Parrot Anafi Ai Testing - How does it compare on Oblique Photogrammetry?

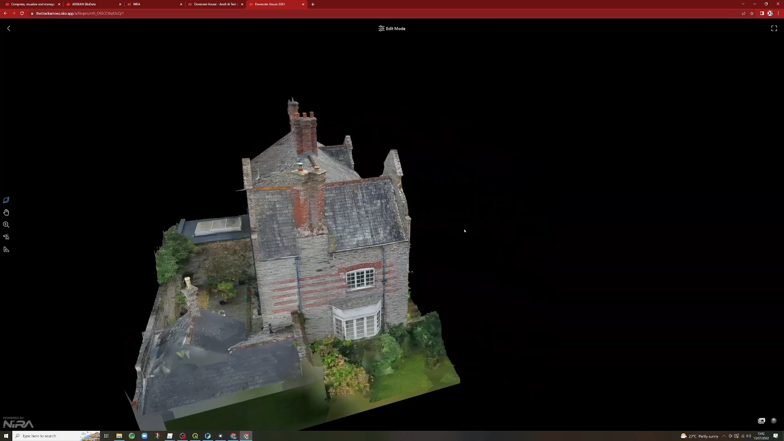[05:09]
Right. And here we have the model of the building. So we'll double-click into some of this brickwork here. So nice level of detail. So a bit of blurring as we get in very close.
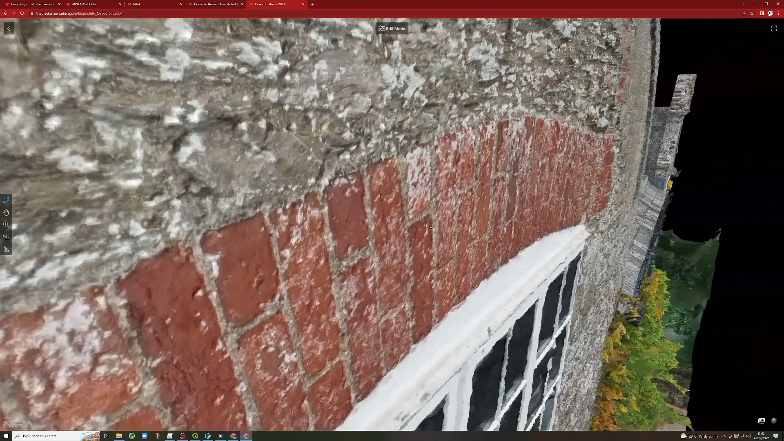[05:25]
But you can see that this is all, see, mixed stone.
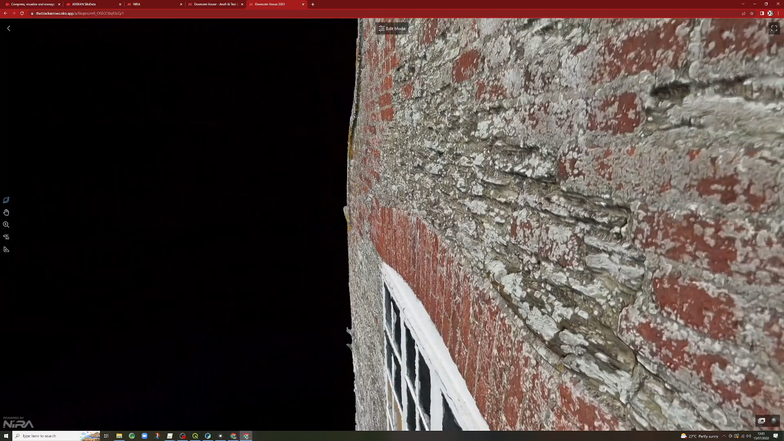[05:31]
And you can see it's picked out the fact that it's not a flat, flat surface.
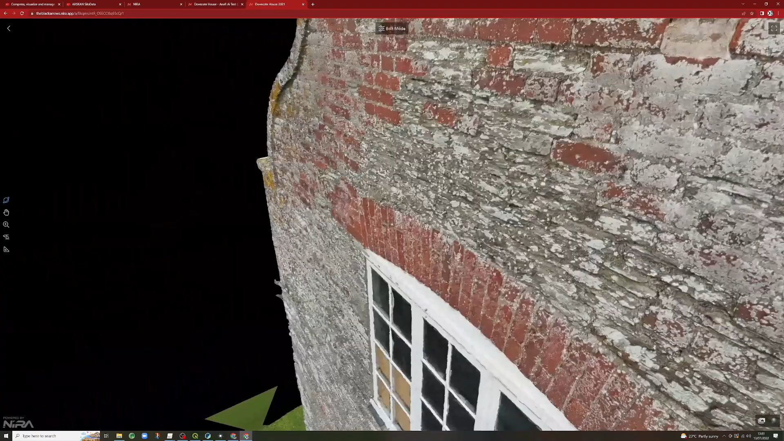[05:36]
And if we click down here, we can see where some of the water ingress was coming from.
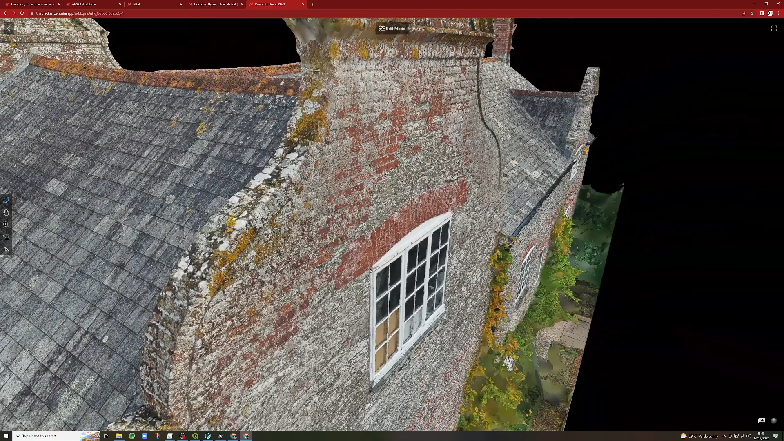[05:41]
You can see there was a hole here. And some of the paint here is peeled.
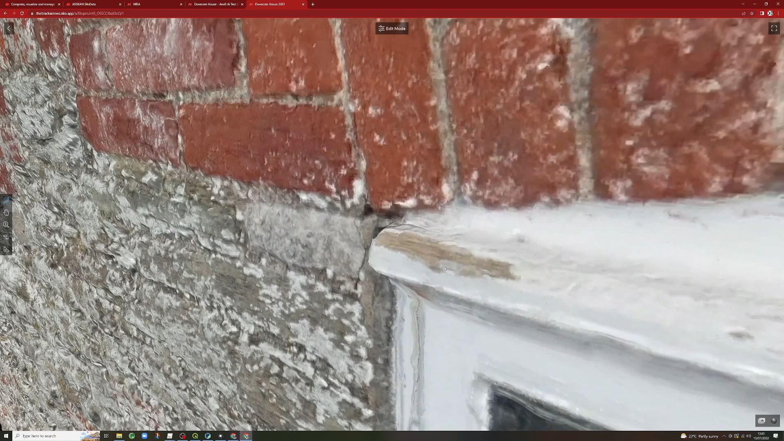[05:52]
So obviously as we get in this close, it does blur. But, you know, we're zooming in pretty close there into a pretty big model. We'll pop over here to this other window.
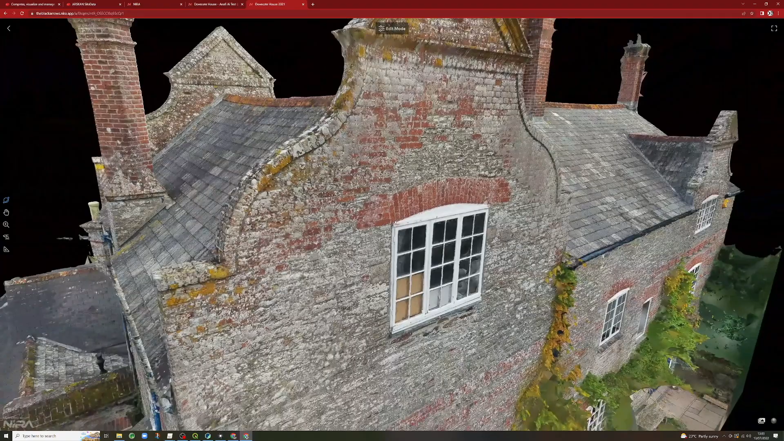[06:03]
And you can see, obviously, the lichen on this, I think it's 150-year-old building.
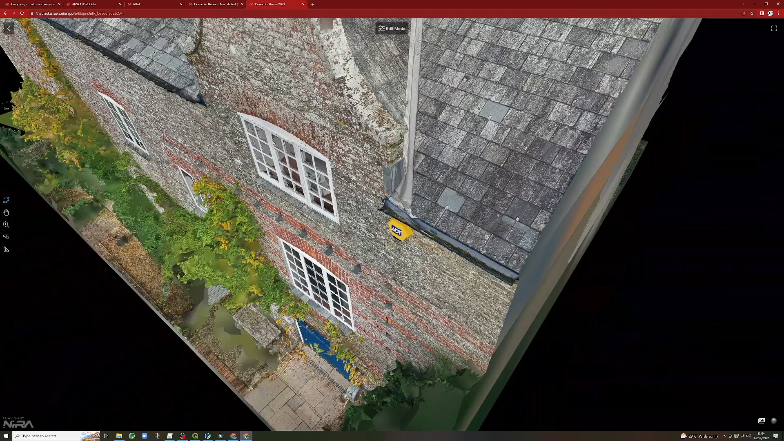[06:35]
Again, you can see that you can pick out these small holes.
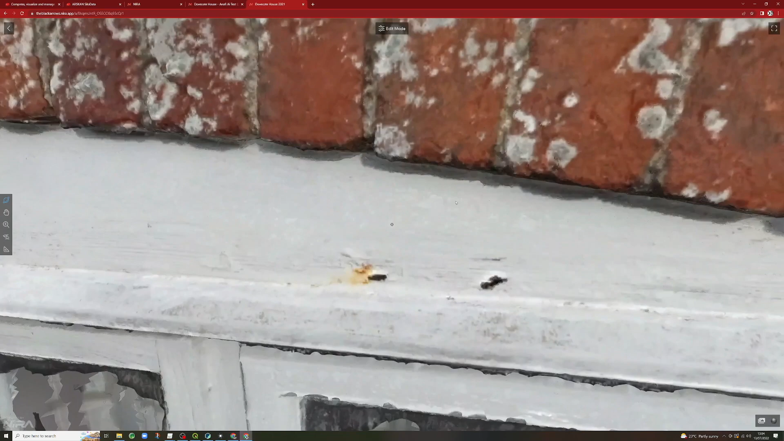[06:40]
So that's the detail. So there's a nice level of detail that's come there from the Mavic. And then if we jump over to the Anafi, so we can see we go around the model here. So we try to capture the same area.
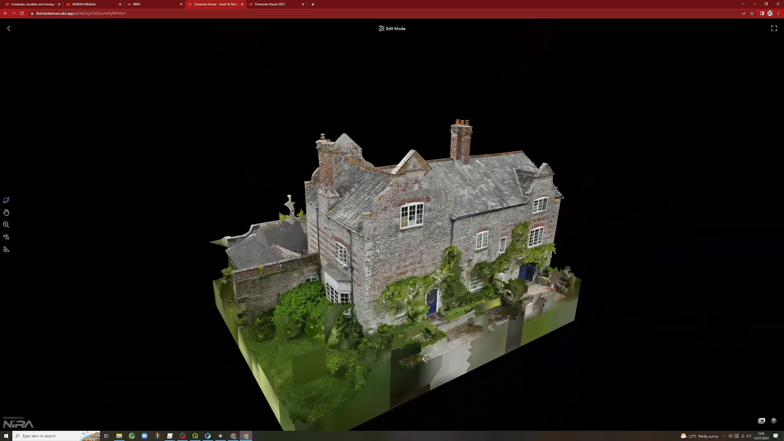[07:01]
Again, this was flown manually. But if we go above the highest window here. So to my eye, there is more, a bit more visual detail. We've zoomed in. There's slightly less blurring.
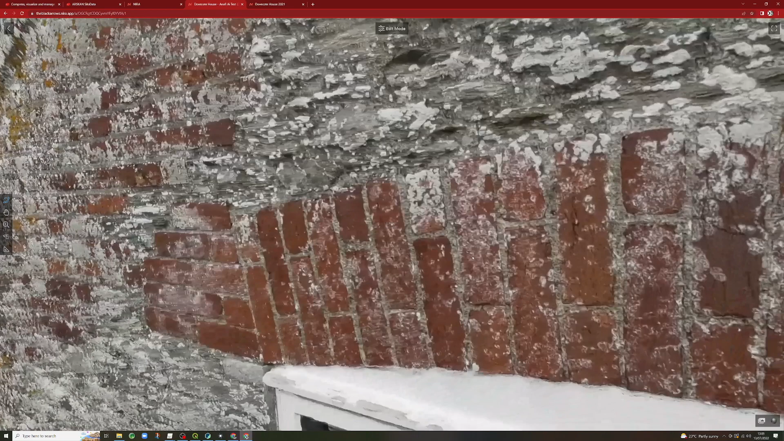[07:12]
But you can see this sort of a swirling where it starts to blur. And I believe that's the sort of buyer sensor doing its thing.
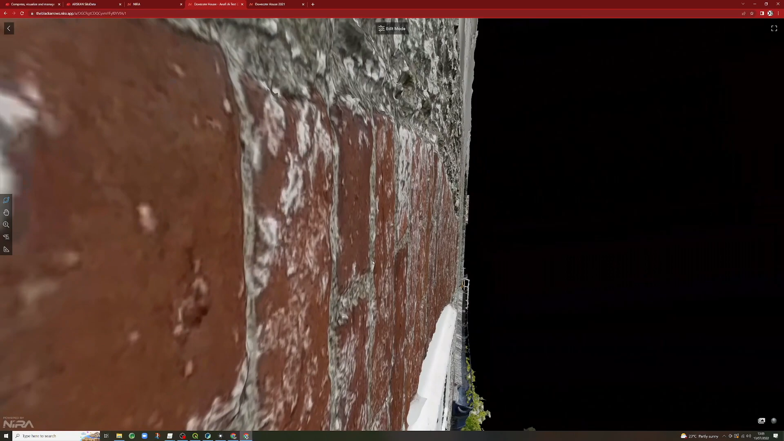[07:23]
I've noticed on images, when I zoom into them, you know, zoom in quite extreme, but zoom in,
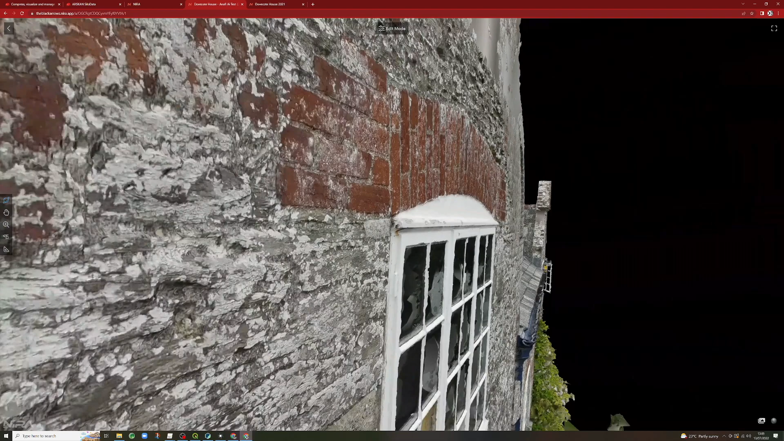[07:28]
you can see there's a little bit of this sort of swirling effect. That's where the software is sort of filling in, trying to give a bit more detail.
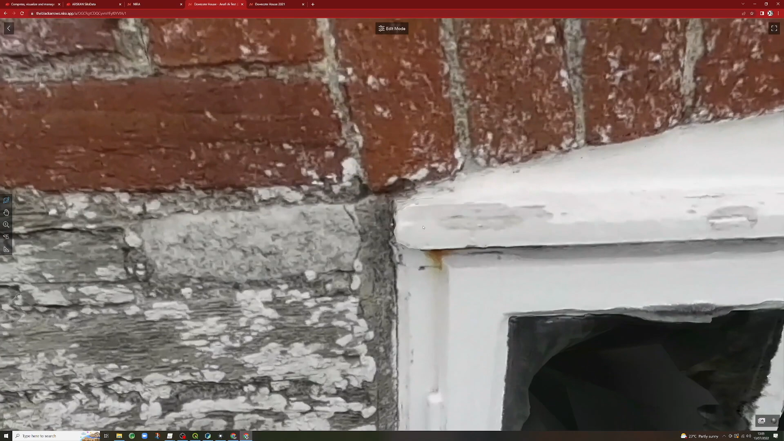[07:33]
But yeah, so there's a slightly richer texture,
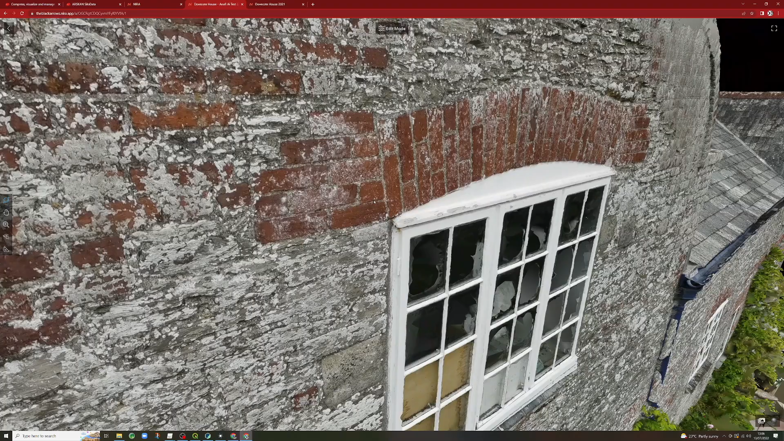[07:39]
slightly richer detail there.
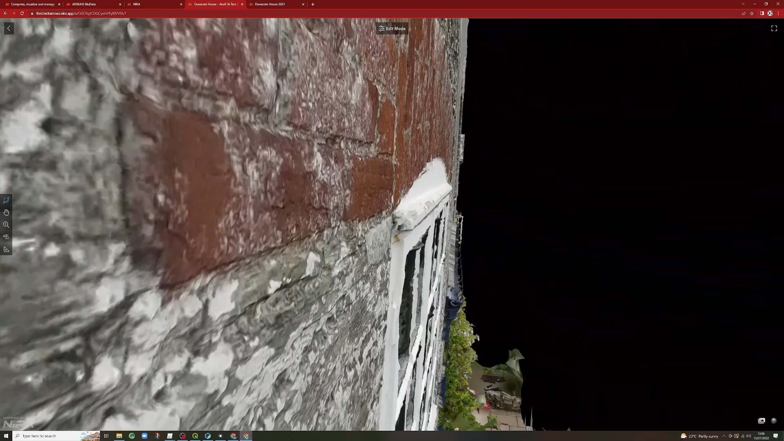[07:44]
But it's not fundamentally monstrous in comparison. Not a huge jump.
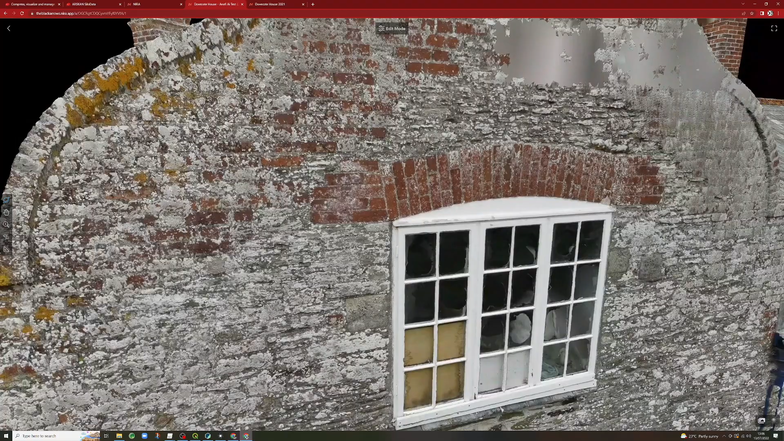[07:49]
Let's jump over to this second window.
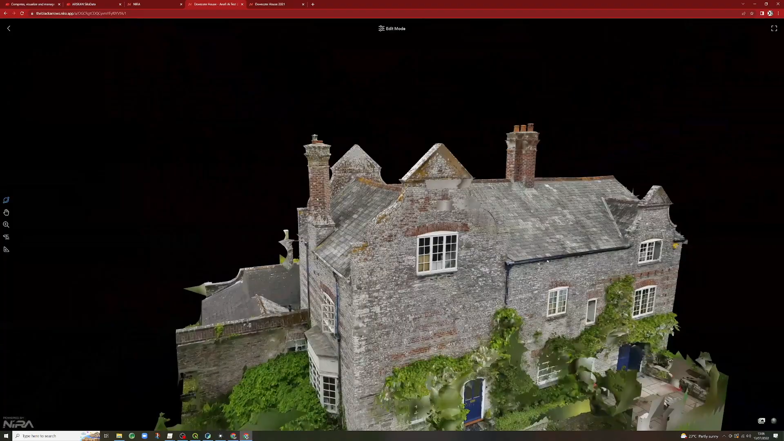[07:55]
Again, it's recognised that it isn't a completely flat surface.
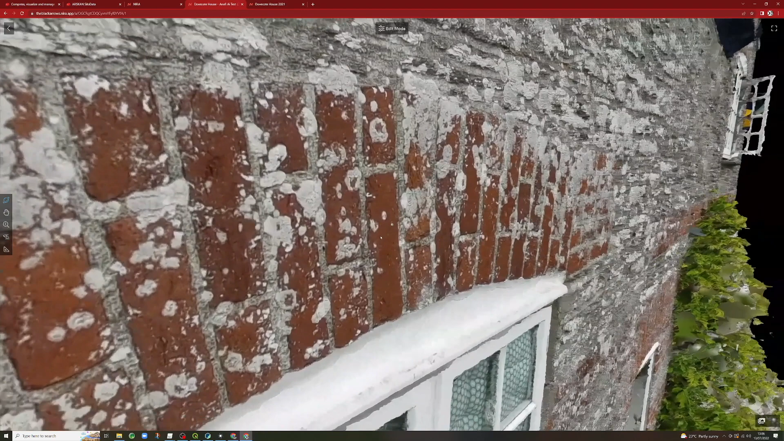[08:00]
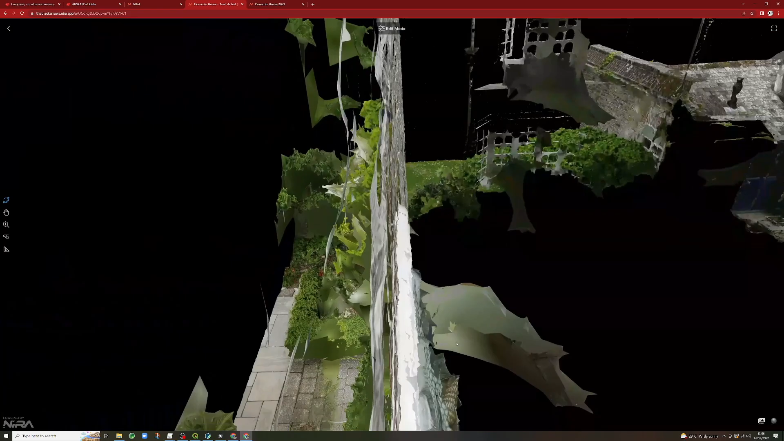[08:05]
Let's jump over here to the alarm system. So we're very similar in that sort of modern angular structure.
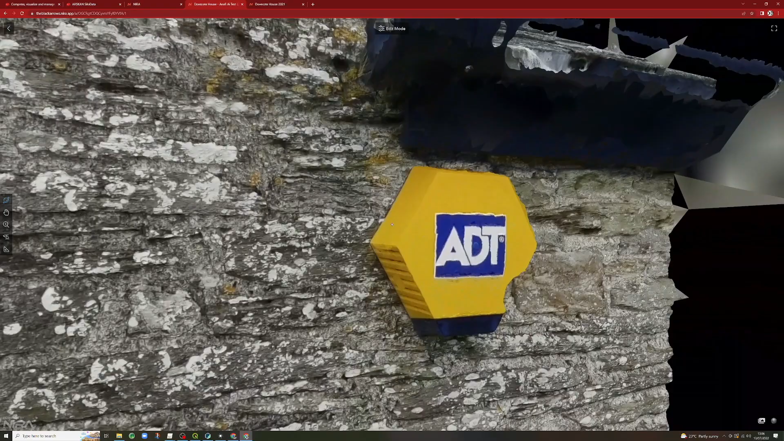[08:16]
Again, the gutter hasn't been fully picked out.
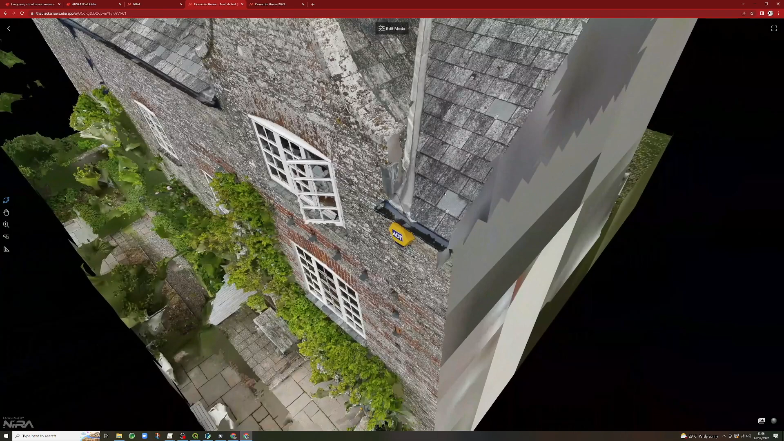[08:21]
And if we then just go back to this window,
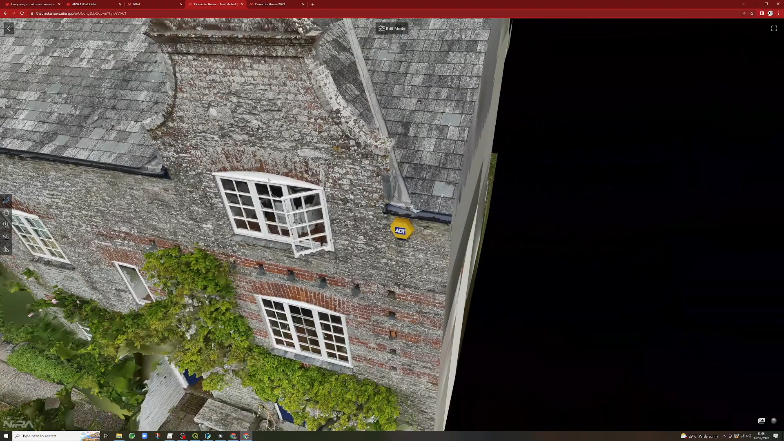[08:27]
I think this actually, the holes here, the holes here have been fixed at this point.
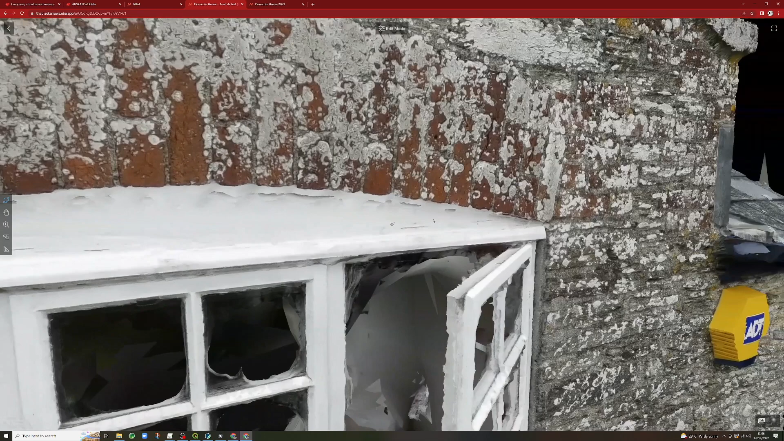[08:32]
This wasn't the same day capture. So I can't compare where one holes were and one wasn't.
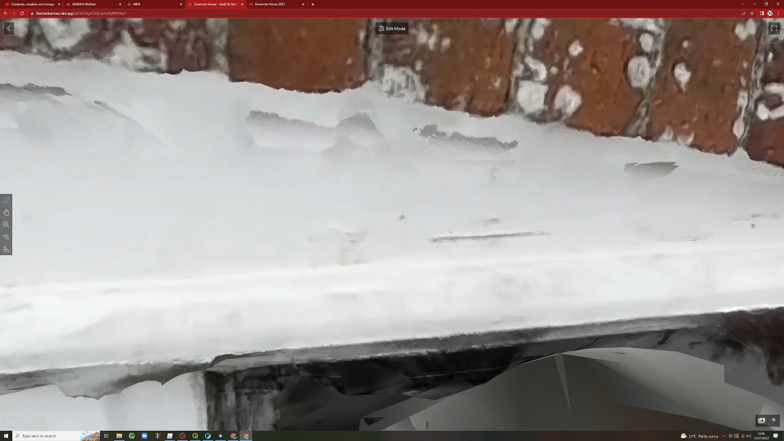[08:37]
But interestingly,
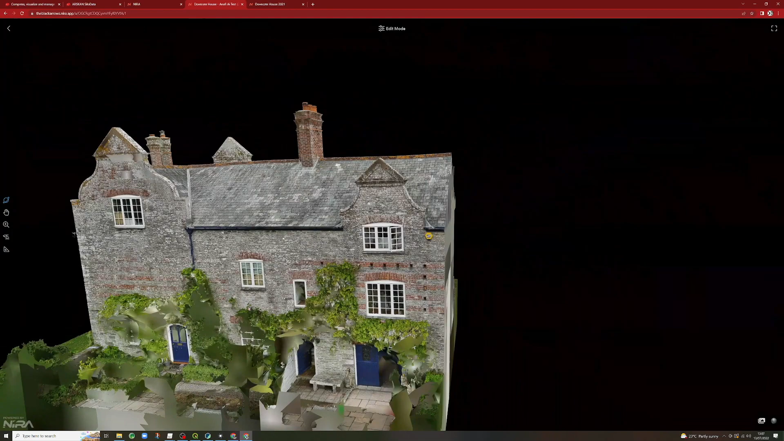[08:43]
we'll just go in here into the dove coat.